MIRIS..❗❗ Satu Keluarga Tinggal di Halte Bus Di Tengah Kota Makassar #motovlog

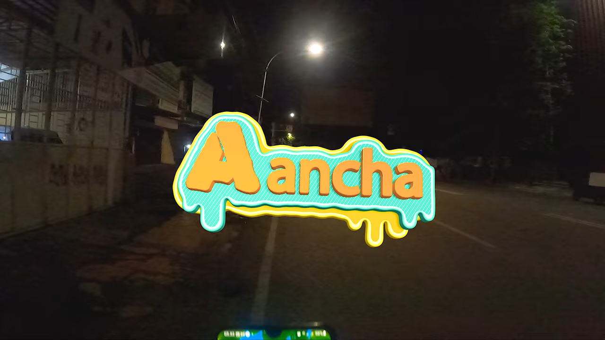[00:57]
Saat ini saya berada di Jalan Gunung Baukarain.
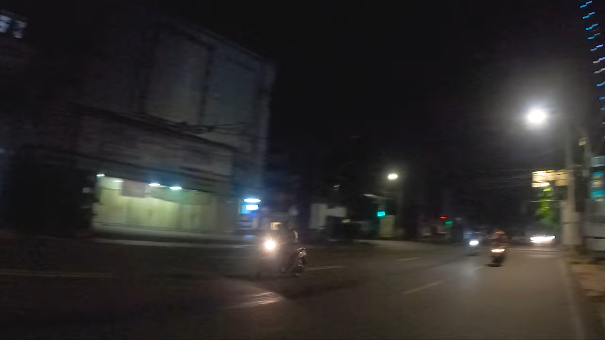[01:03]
Di Jalan Baukarain ini nampak seorang abang becak.